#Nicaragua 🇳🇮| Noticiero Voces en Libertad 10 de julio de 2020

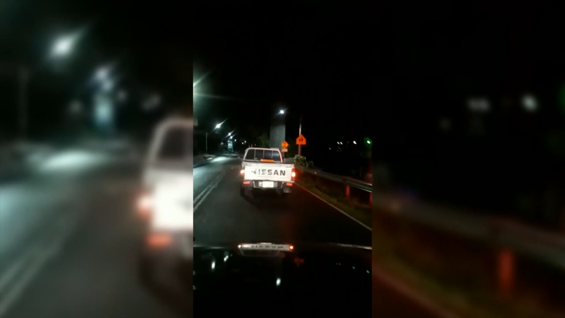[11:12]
Francisco De Asís Afirman Que han visto Al menos Dos o tres Entierros Nocturnos Casi a diario Mientras otros Afirman Que en el mes De junio Eran más frecuentes Las camionetas Que iban Con féretros A diferentes Horas del día Al cementerio Nuevo Nuestro señor De Jipulas También De la ciudad De Estelí Mientras Se observa Un aparente Descenso